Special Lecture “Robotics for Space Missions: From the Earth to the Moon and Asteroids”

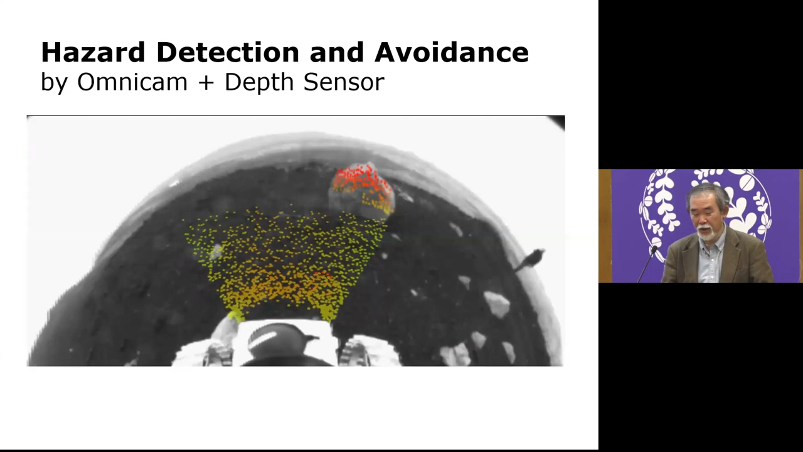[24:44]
then of course that we can get, we can identify the obstacles. Then we can, the robot can plan the detect and avoid avoiding maneuvers. But even more, we are today the challenging much higher level.